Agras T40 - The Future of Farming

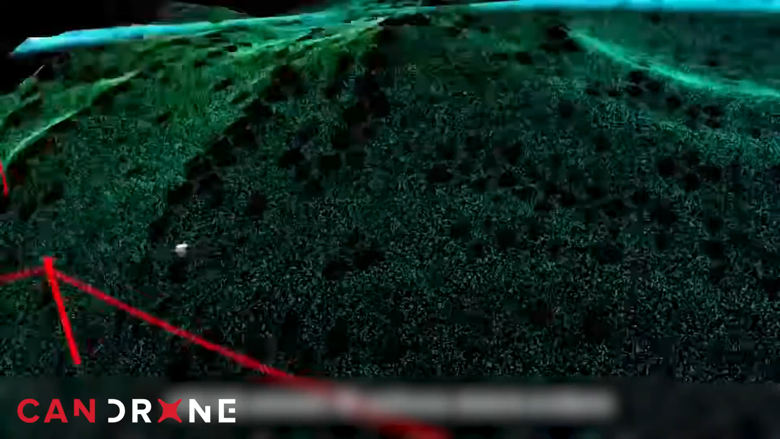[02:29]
Advanced sensors and flight control systems help the T40 to excel in terrain following capabilities and real-time kinematics or RTK.